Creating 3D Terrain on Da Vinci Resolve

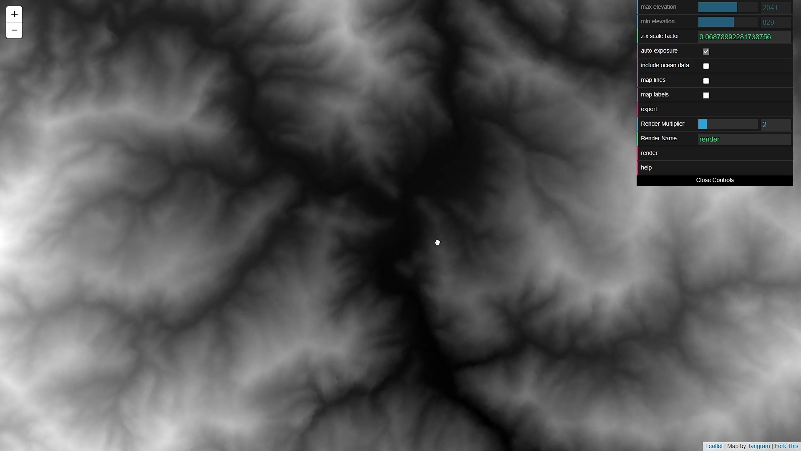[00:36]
Now a height map is the only requirement, sure. But to actually make your terrain a bit better looking than this,
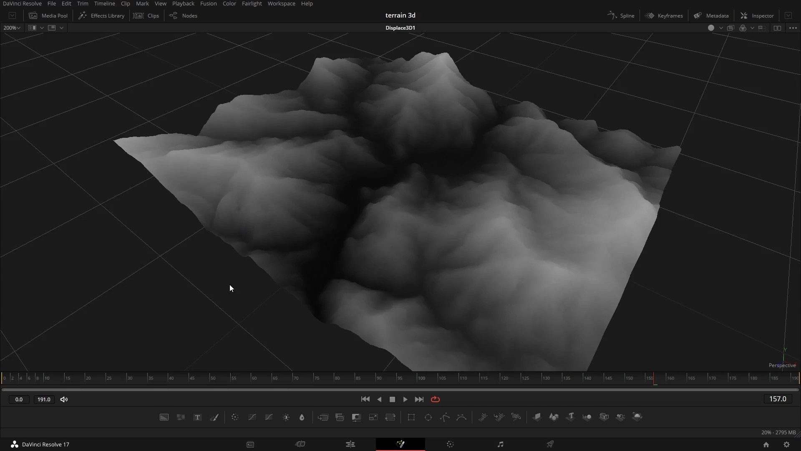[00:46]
you might like to put an image on the top of the 3D terrain you generated, quite likely an actual map or satellite image of the region.